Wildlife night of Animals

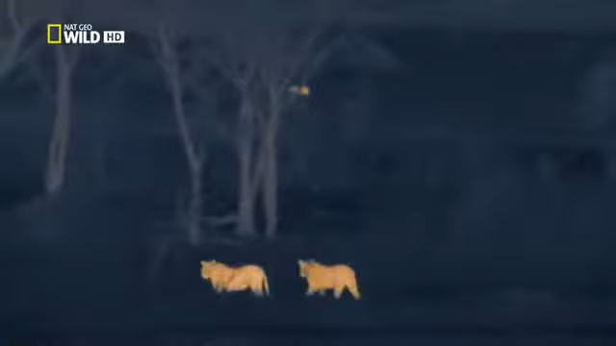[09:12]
They'll need to be quick. Soon, the rising moon will reveal the lions to their prey. Their senses are alert.
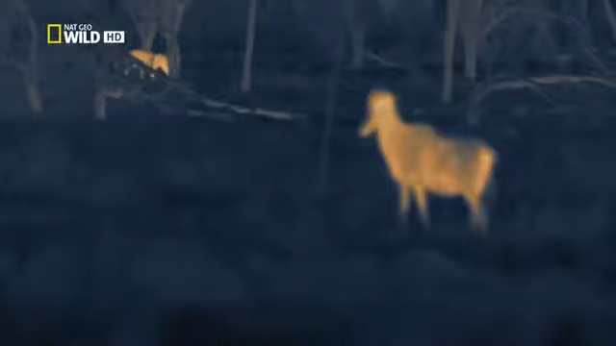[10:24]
The grazers are listening out for the slightest rustle. Now there is a lion on either side of the unsuspecting herd.
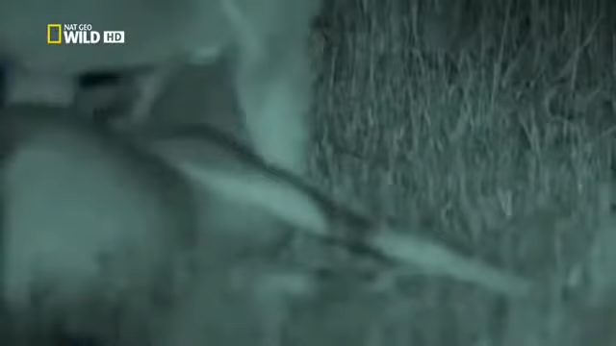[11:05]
The catcher squeezes the topi's windpipe in a death grip.
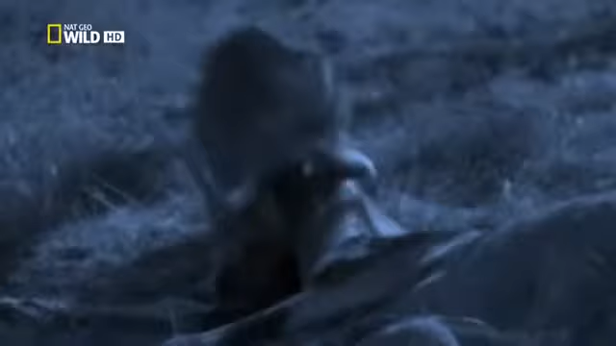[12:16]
They can practice killing moves they'll need later in life.
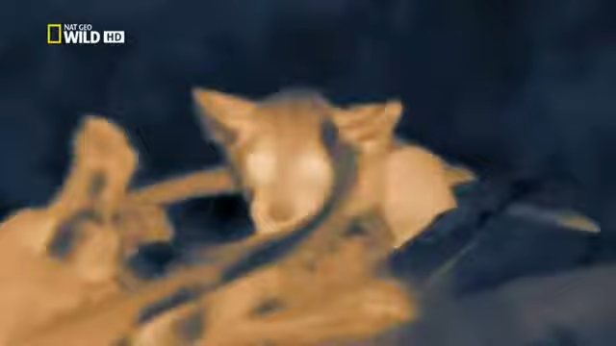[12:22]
At this age, playing with their food is a valuable part of their education.
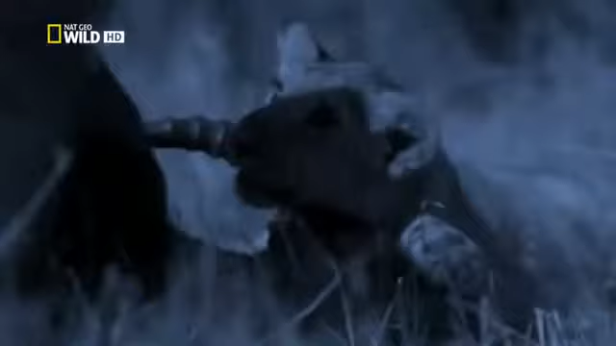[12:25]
It'll be a while yet before their mothers will let them near hunt.
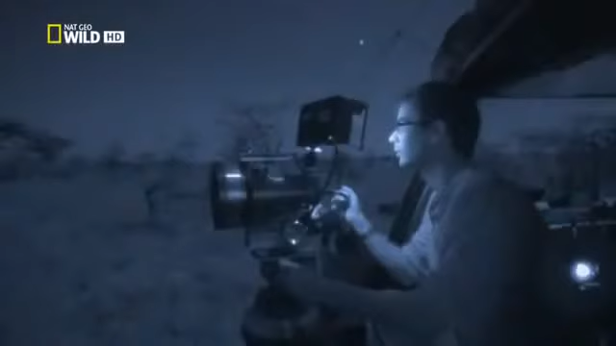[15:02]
Using the thermal camera, we can keep track of them better than by day.
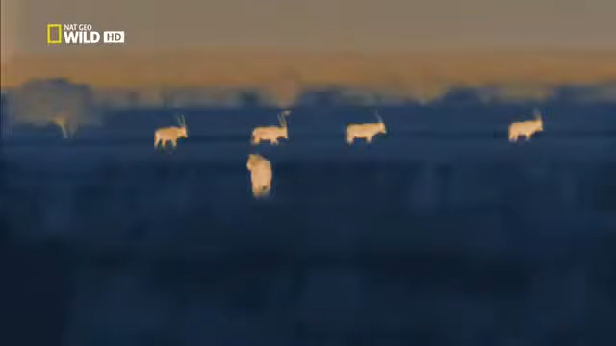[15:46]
These cubs have barely begun to find out which animals they can eat or even what they look like. They approach to get a better view.
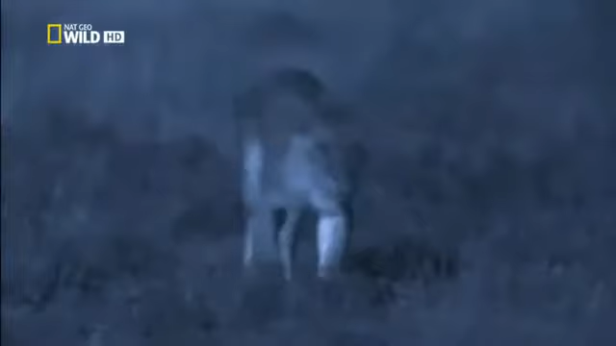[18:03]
The cubs, of course, saw this. At least they can now identify oryx as potential prey.
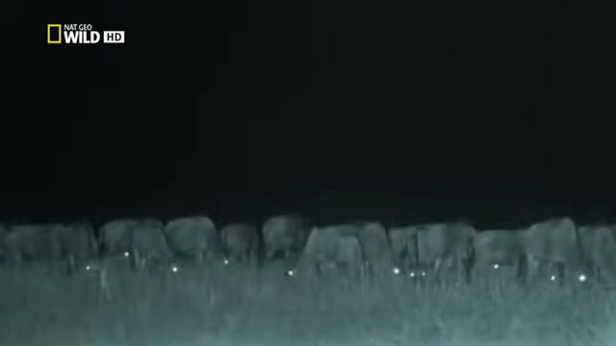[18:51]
It shows up with our infrared camera. Without infrared, the raw image from the starlight camera becomes very grainy.
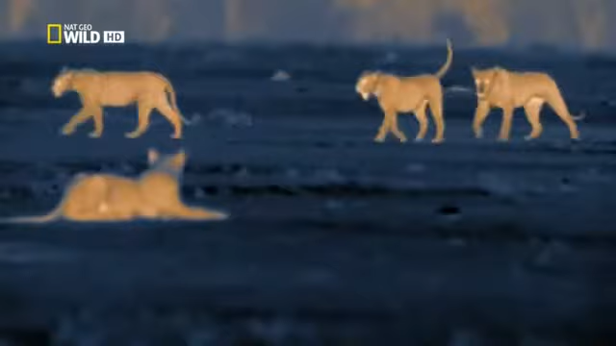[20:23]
The sound of a herd of wildebeest attracts the cubs.
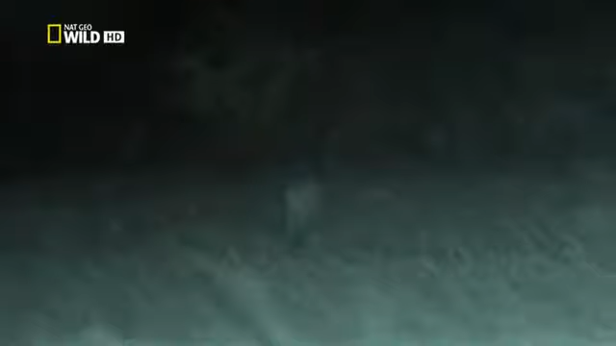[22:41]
As soon as she catches their smell, she turns towards them, into the wind. The starlight camera can just make the herd out.
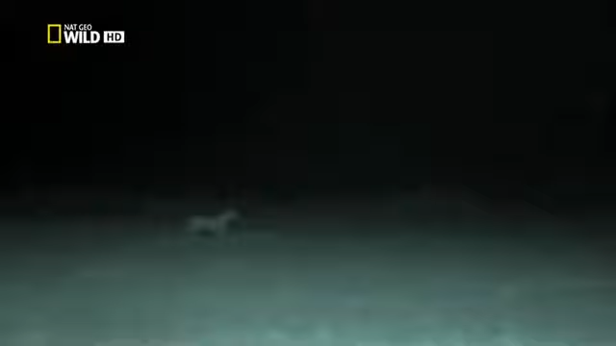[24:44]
The cubs know something's up by the drumming of hooves. Mum must have made a kill. She usually does.
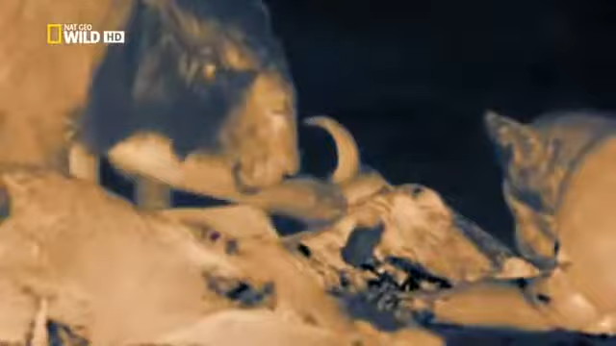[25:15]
Now that they're fully weaned, they'll demolish it in half an hour.
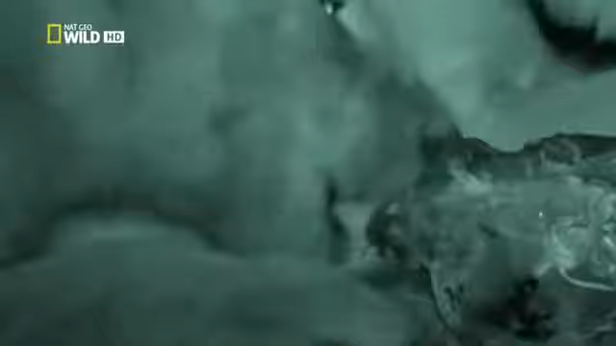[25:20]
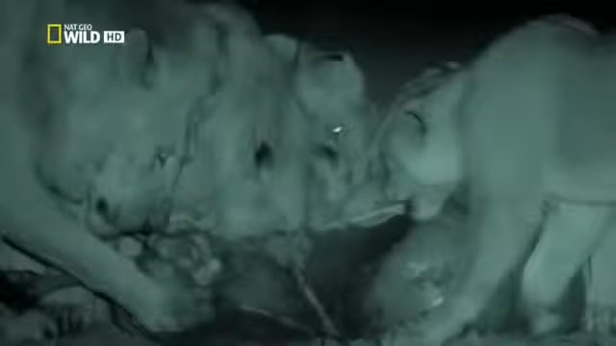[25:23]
These youngsters are beginning to know their prey. But they'll need to watch their mum carefully in future.
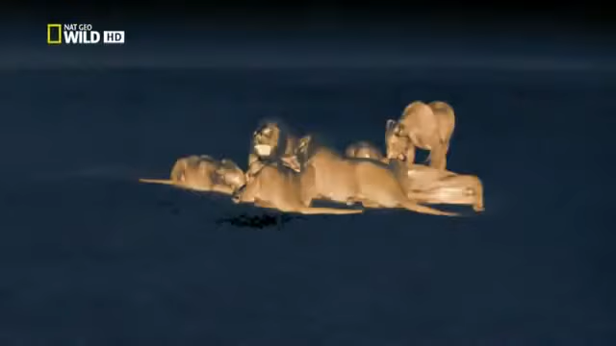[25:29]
She won't always be there to bail them out.
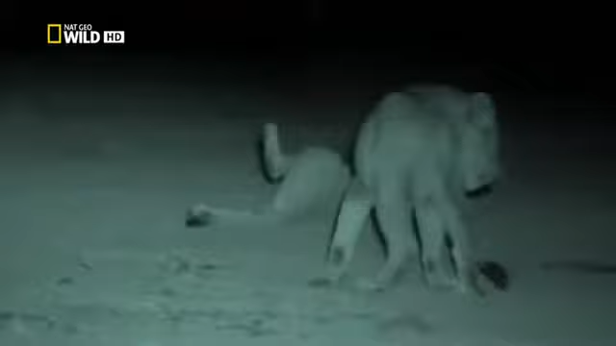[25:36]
Let's hope in time these cubs can emulate their mother's skill.
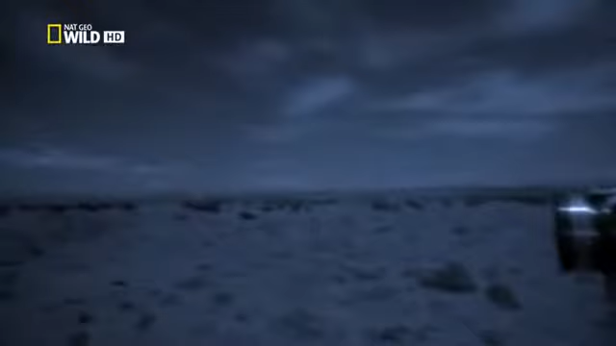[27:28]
The starlight camera can see clearly, but so can the animals.
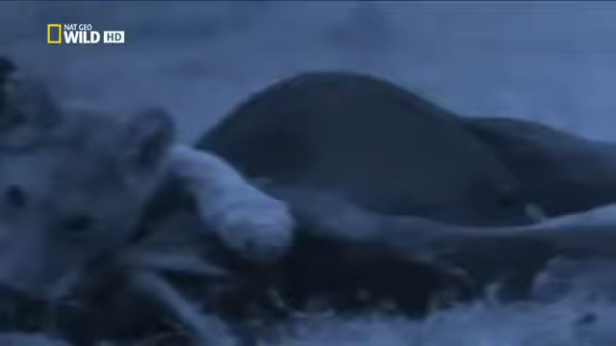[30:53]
The young lioness throttles her victim, just as she's been practicing on every kill since she was little. This is a big moment in her life. A sign she has what it takes to be a successful hunter. Like her mother. But time is running out for all these cubs now. Shortly, they'll be on their own. And sooner than they expect.